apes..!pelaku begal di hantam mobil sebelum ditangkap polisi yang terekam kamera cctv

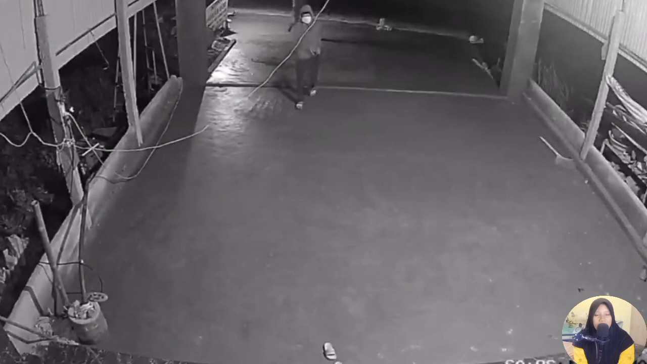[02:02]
Pelaku dengan semangat menggondol sebuah speaker yang berada di teras rumah, dan keduanya terpeleset dan terjatuh bersama speaker yang dibawanya.